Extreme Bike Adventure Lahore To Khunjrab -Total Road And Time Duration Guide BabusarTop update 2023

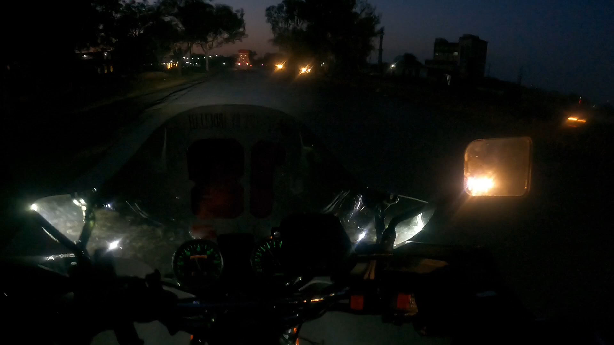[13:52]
हम साड़े साथ हम गरित की नमास पढ़के खाना अब भी हम निकले हैं आगे मांसेरा के लिए रावल पिंडी पहुंच चुकिया है अब लम्दलिल्ला गीगा माल रावल पिंडी काफी
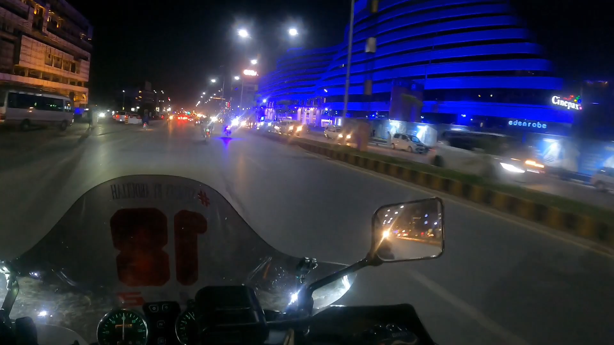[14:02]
ज्यादा खुबसूरत है अर अखीर इसकी ब्यूटी है बड़ी प्यारी बिडिलिंग है इसमाल की रावल पिंडी शेहर ही इतना बड़ा है
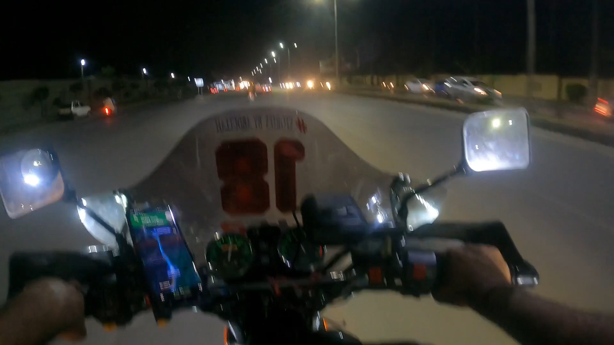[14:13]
यह तक्रीबन आदे गेंटे से जादा हो गया है अभी हमने रावल पिंडी ही क्रॉस ने किया बितल शेहर के जहना मिड में से गुदर के जाना पड़ता है टेक्सला के लिए जैसी रावल
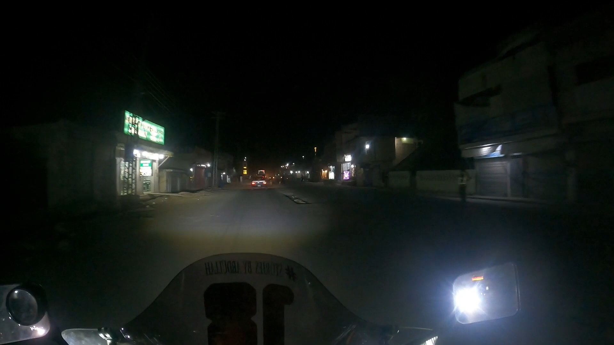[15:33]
देखिए इसकर्दू वाली तो यह ज
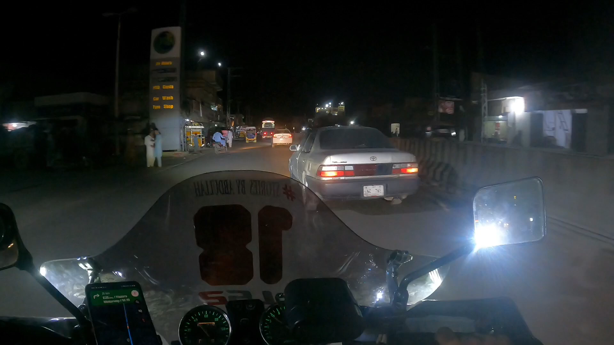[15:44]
बन चुक है और आप यह देखें कि उस ताइम यह कंडिशन दी कि मतलब आदा अधा फुट गहरे जहना यहां पर बहुत है बड़े बड़े गहरे जहना खड़े